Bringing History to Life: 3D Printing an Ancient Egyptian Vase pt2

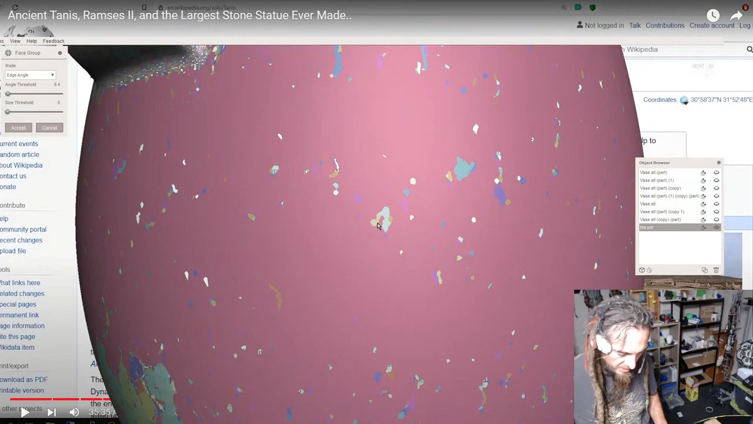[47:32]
But as we slid that slider down, it starts to only show the really deep ones.